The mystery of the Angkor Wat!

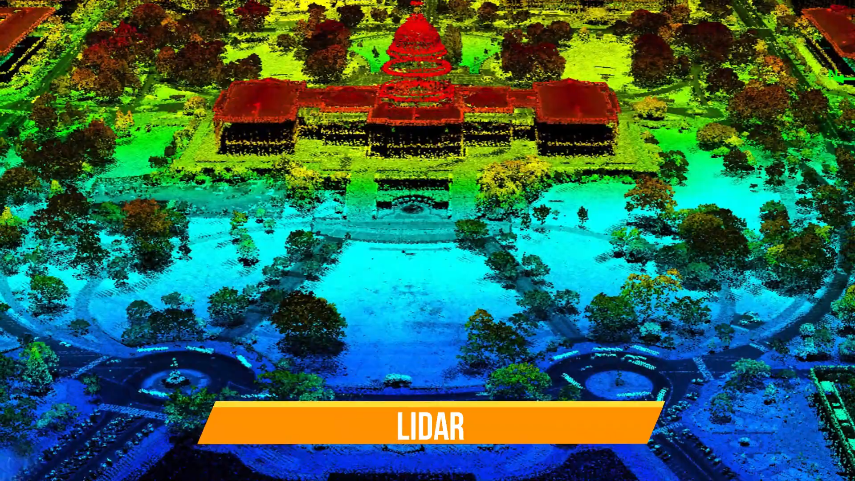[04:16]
This method, also referred to as LiDAR,
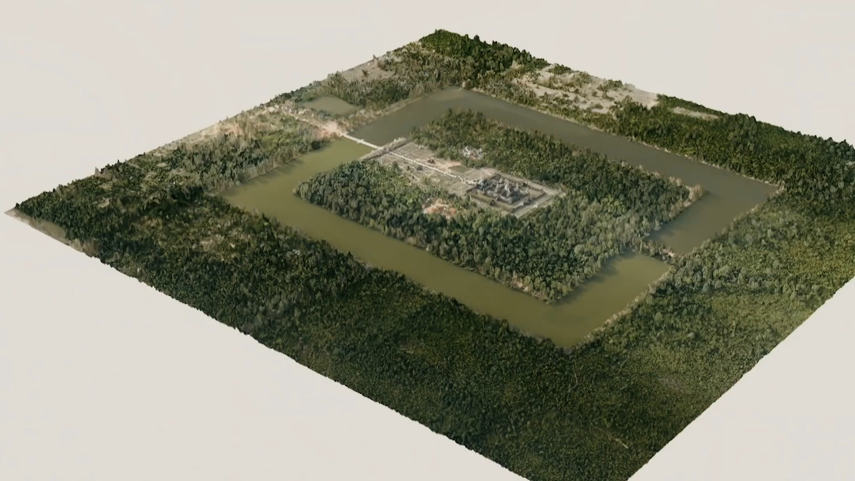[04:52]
precisely arranged in coils just beyond one side of the 1.3 kilometer square moat surrounding the temple,